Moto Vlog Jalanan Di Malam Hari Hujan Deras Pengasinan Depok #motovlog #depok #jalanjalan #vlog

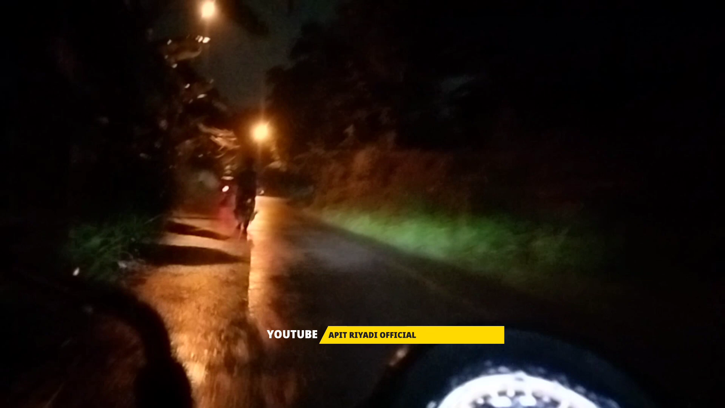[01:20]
Nah, ini apalagi kalau malam sepi banget nih. Karena masih ya cukup sore. Terbilang masih cukup sore, jadi kendaraan masih banyak lalu lintas di sini. Cuacanya masih gerimis ini. Masih gerimis.
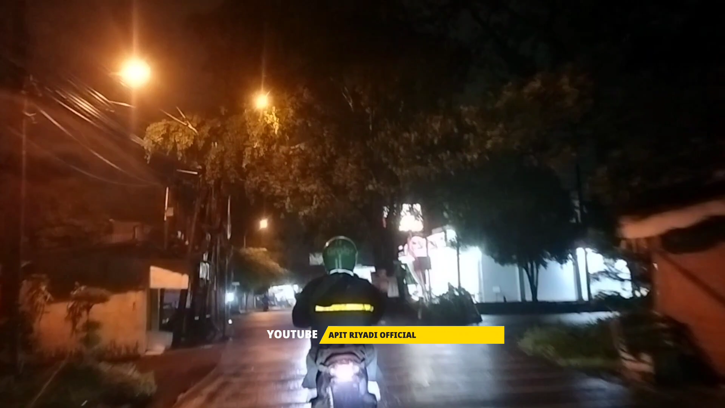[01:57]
Ya. Mau ke kanan ternyata. Ada lampu sen.
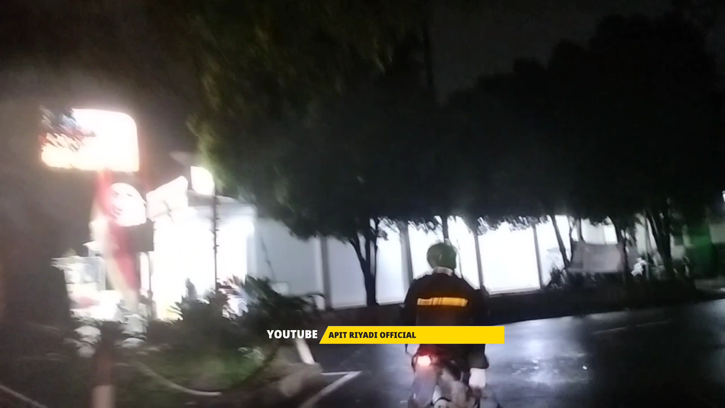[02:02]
Ini kemana? Aduh, nggak pakai lampu malam.
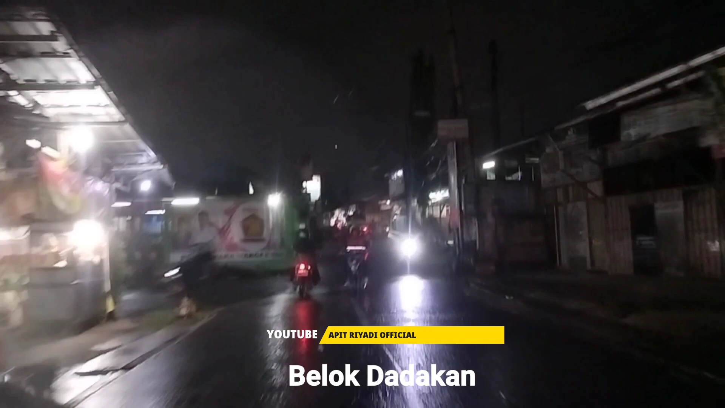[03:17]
Tuh, ini juga nggak ada lampunya nih. Ya.
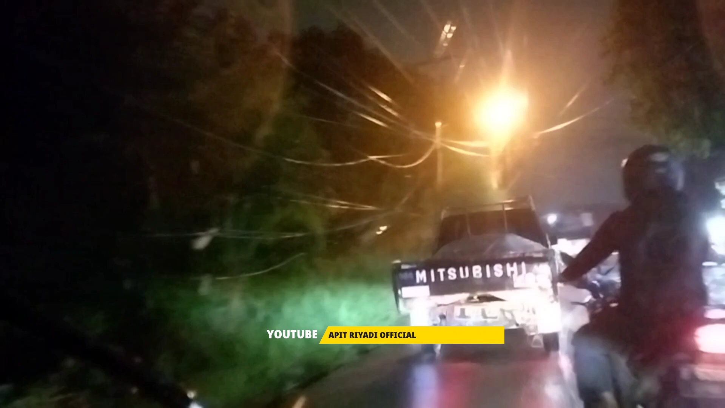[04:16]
dalam cuaca gerimis seperti ini, licin banget jalanan.